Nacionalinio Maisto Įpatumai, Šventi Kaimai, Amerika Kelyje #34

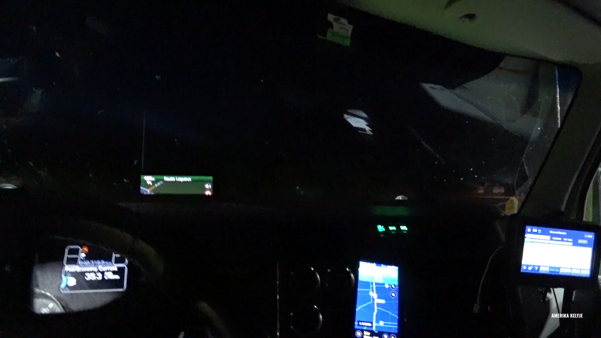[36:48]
Sustojau, nes rodo manim pakeli Monrealį, va trafiks 19 minučių.
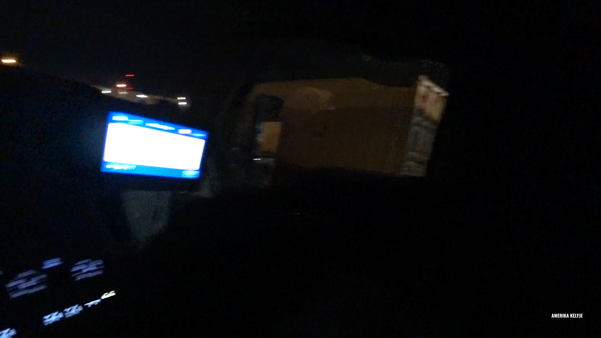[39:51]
Čia man per kampą biškį reikės įstumti. Tai ką, bandom.
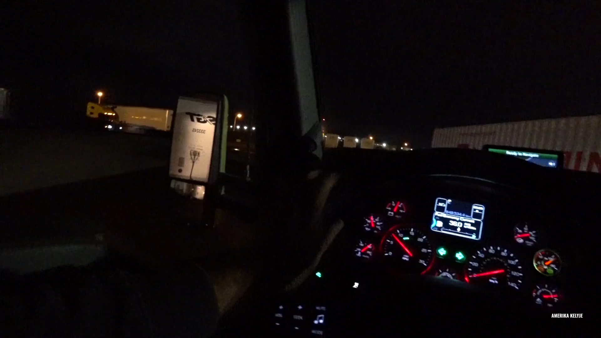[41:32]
Čia dabar ką nori, mesk tą priekabą, baig perstum kitą, bet aš taip nežaisiu. Ir reiks toga žiūrėti, nes toks man labai artėjant tenai. Jis biškį pasvirus žemė ar kas ten nelygi, biškį pasvirus priekabą. Čia normaliai, normaliai dabar.
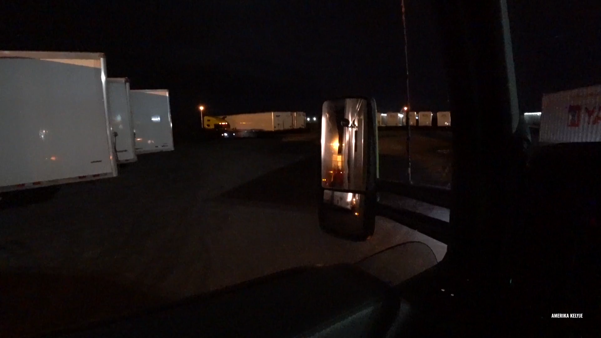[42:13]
Nu, koks hemorojus. Man darba galą man čia. Gerai, viskas užteks. Gal netgi per daug įstumiu.